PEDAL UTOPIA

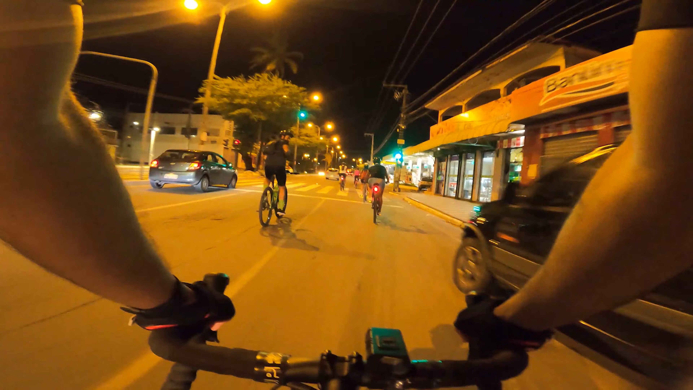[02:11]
Estou até impressionado. Eu pensava que a gente já ia pegar um trânsito mais leve, mas não, o negócio está meio embaçado. Mas tá de boa aqui, a galera tá animada, bastante gente. E é isso aí. Fazendo jus ao nome, que é da Utopia.
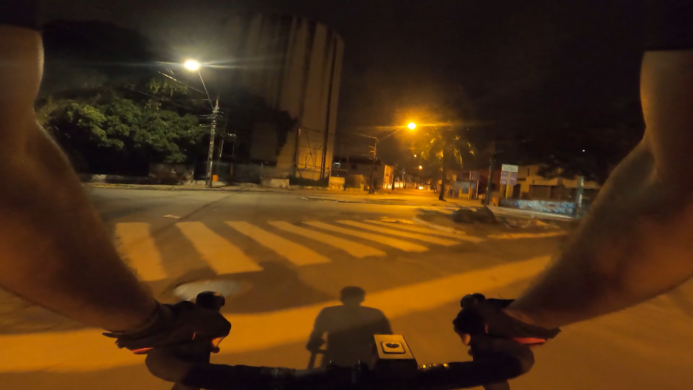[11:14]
Descendo aqui pra casa, pegando aqui uma contramão aqui no canto da Fabril aqui. Pra cortar caminho. É um trecho bem sinistro. Tô sozinho. Que vai acelerar aqui um pouco.